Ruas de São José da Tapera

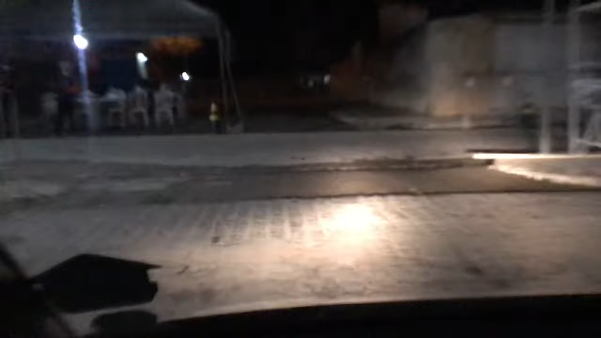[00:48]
vamos lá, só dar barreira sanitária por aqui ó.
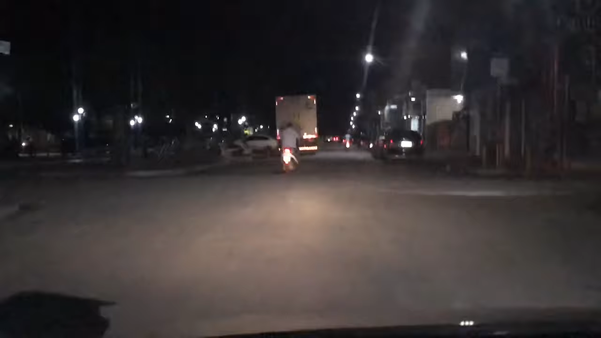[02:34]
Aqui a praça, isso aqui é lotado de gente, o forró cortando, não é?